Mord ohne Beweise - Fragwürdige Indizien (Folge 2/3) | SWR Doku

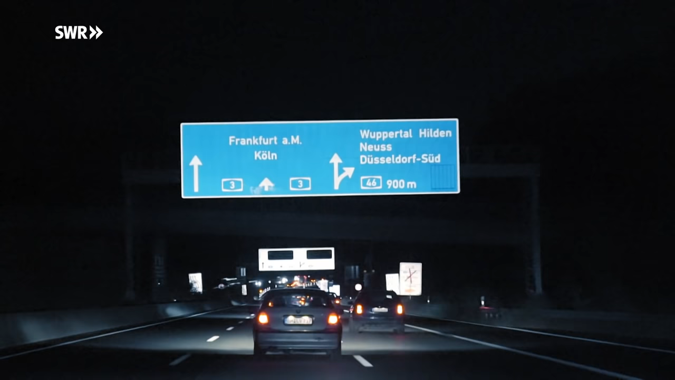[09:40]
Also ich merke, mit der Karre hier, du fährst 140, das ist anstrengend. Ne? In der Dunkelheit zu fahren ist was ganz anderes.
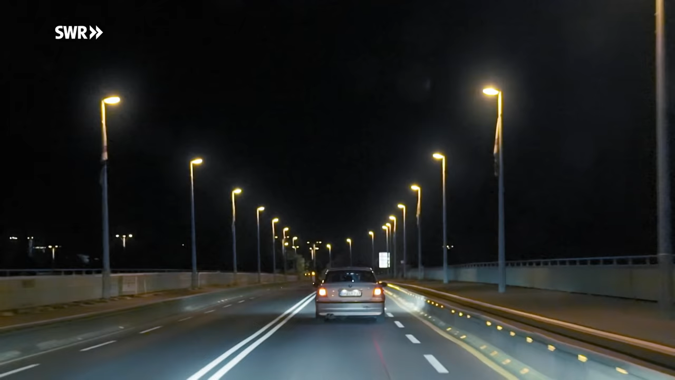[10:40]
Jetzt ist es nicht mehr weit bis zum Wohnhaus der Schemmers im Koblenzer Stadtteil Horchheim.